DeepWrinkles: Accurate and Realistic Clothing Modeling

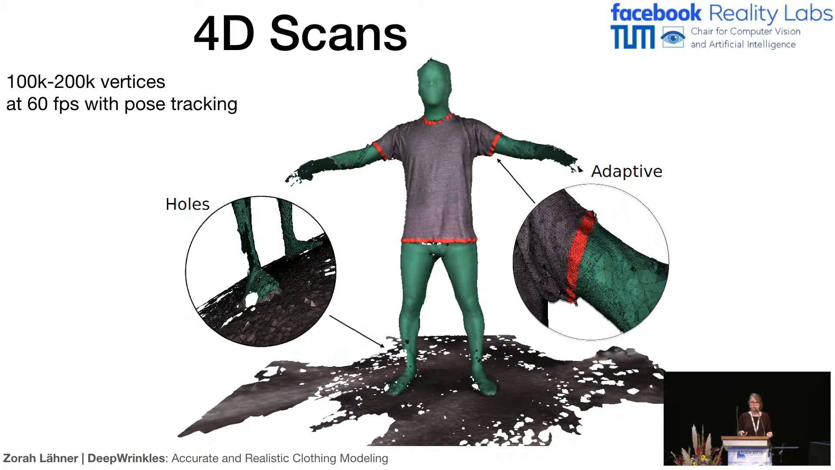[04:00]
And we actually took scans from real persons wearing one piece of clothing. And then we registered the clothing, general clothing template to this. And you can see some examples here. So these are different shirts and different people.
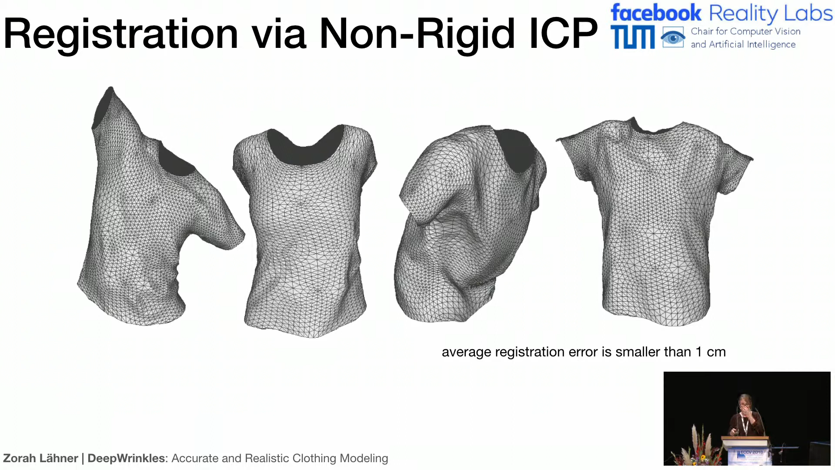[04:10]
And in general, our registration error was smaller than one centimeter. But if you actually compare this to the high resolution scan, you can see that in this one centimeter, there's a lot of the small things are going on there.